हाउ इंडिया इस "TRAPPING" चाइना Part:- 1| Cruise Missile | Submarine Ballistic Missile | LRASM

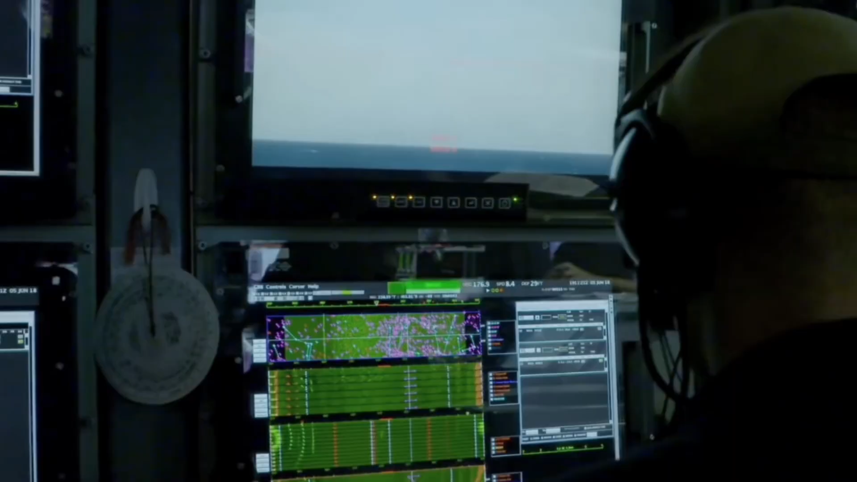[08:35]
के तुरू और दूसरा सुनार के तुरू स सुनार पानी में ultrasonic wave छोडता है
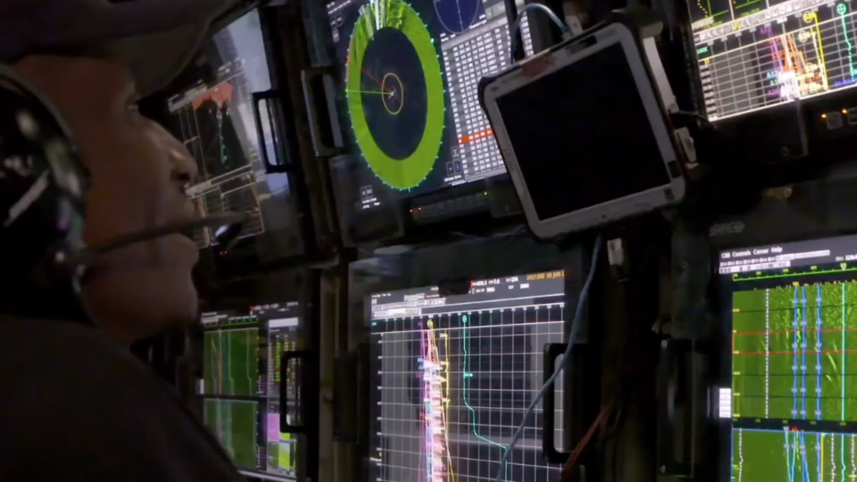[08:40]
जिससे ship को पता चलता है कि कोई torpedo तो हमारे तरफ नहीं आ रही